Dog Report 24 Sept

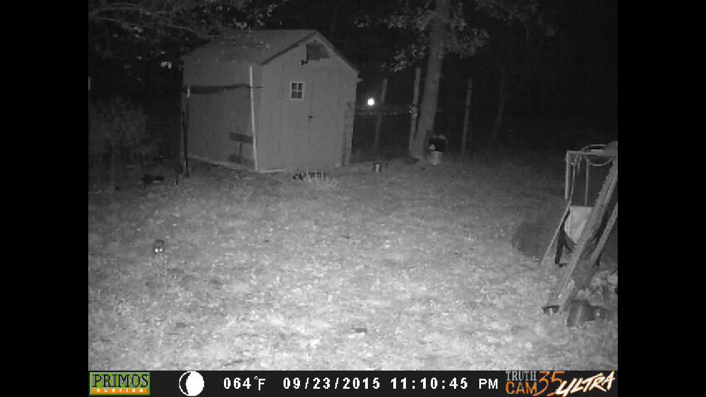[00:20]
I think that's what it is this camera on infrared the lights glow kind of red so they tend to see it sometimes he's out there just after 11 o'clock so I think he got safe now I said I didn't have any dogs but I did have this guy come back to visit that's that coyote